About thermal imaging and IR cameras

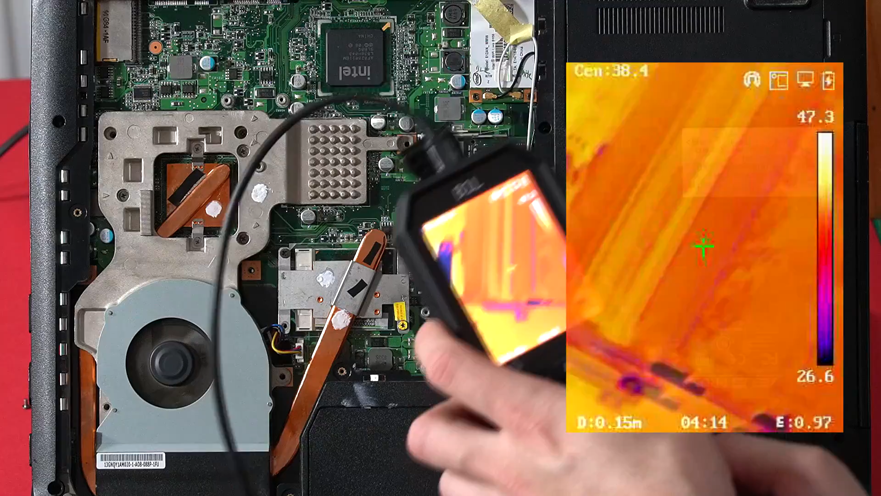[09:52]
us to focus from very small distances. So now if we look at our IC.
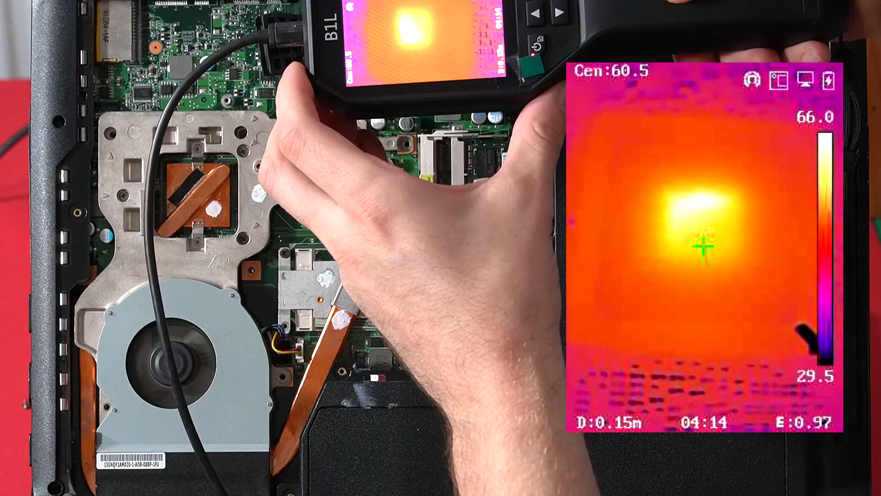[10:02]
So let me take a couple captures. We might notice a few interesting details. So let's look at this on the computer now. So in this picture we can clearly see the outline of the silicon chip. We can see this pin 1 key and we can see that in the middle we have the actual silicon in the chip. And we can also see, maybe not clearly at the moment, that this upper area is a bit warmer than everything else.
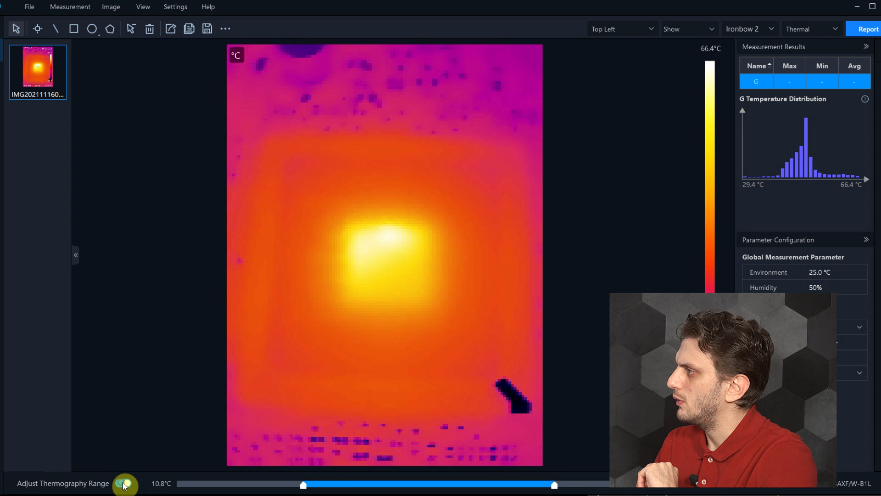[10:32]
On screen: scale top 66.4°C
So now let's play around with the settings a bit. Maybe change the color palette.
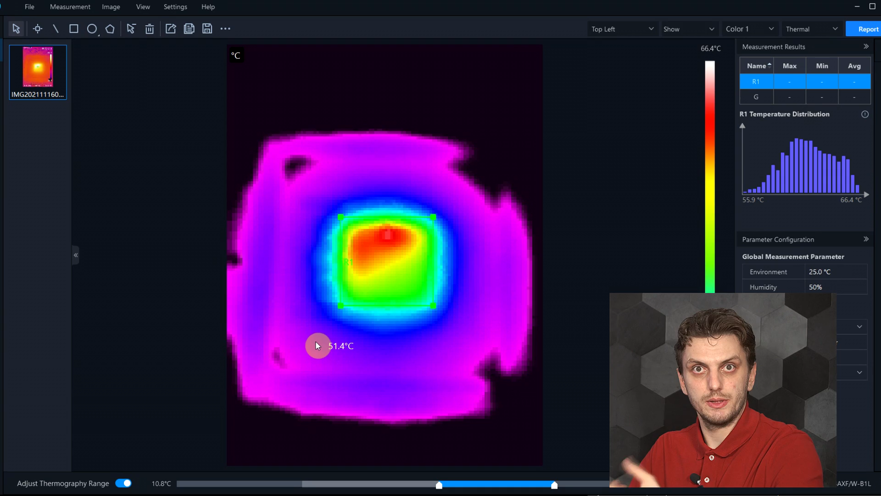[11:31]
On screen: spot 51.4°C, scale top 66.4°C
So based on the exact position in which you put your thermocouple in, you can get completely different results for the same exact component. In the end the most accurate temperature measurements are done with context sensors, but a very accurate sensor is not really useful if you don't know where to put it.